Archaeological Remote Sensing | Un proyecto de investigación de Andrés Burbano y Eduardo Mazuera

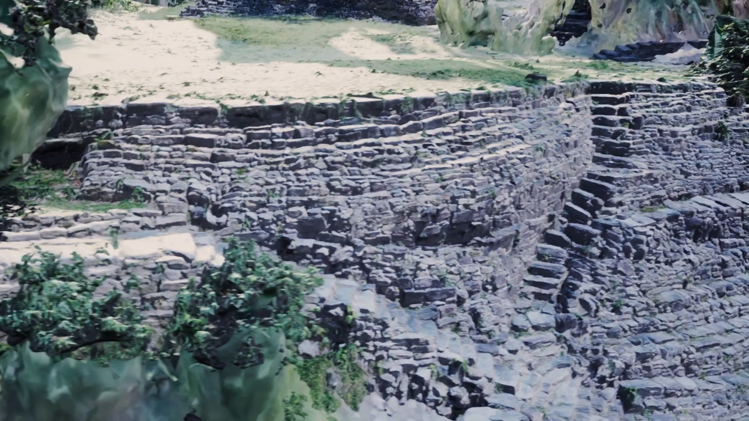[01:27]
Pudimos observar con un enorme nivel de detalle técnicas constructivas y diferencias de cómo muros de contención funcionan según las necesidades de cada lado de la estructura.
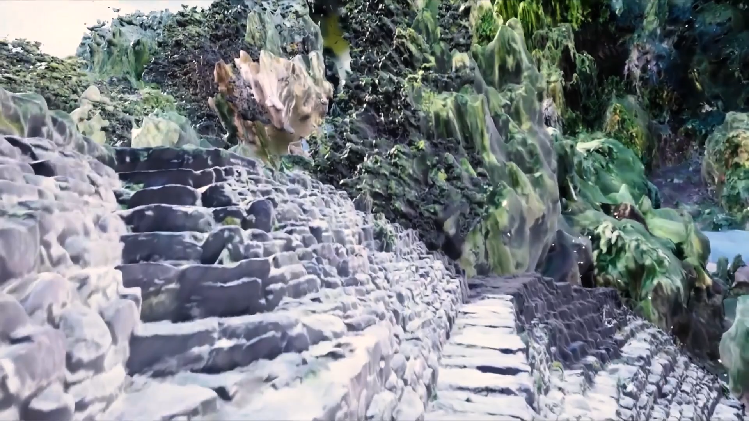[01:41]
Estudiarlos en detalle, casi que identificando piedra por piedra de la construcción para poder tener como una idea más completa